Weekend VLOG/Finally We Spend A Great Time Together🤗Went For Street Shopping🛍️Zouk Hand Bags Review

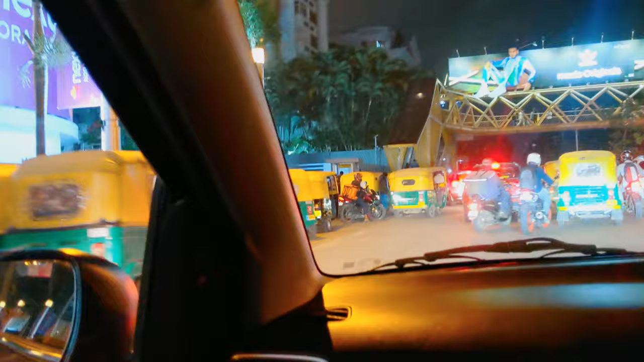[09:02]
हाँ। तो कहीं भी है भाई, इधर गाड़ी लगी थी देखो ना, ए ये डाइडा फ्रंट है देखो, इटा एंट्री